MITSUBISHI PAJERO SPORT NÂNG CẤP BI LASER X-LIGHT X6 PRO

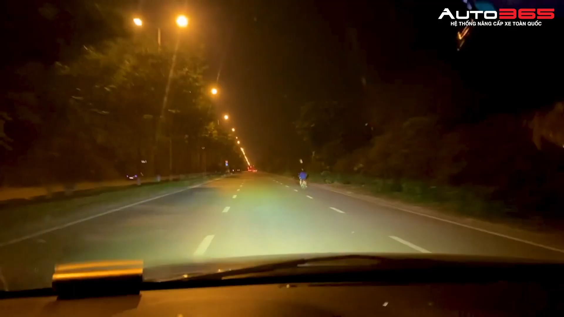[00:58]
gom tại tầm và tầm chứa xa có thể lên đến 1km Đây là dòng be laser nên sẽ hỗ trợ cho các anh di chuyển an toàn Khi đi với vận tốc cao như là đi cao tốc Đây là ánh sáng cốt với nhiệt màu là 5000K Ánh sáng trắng,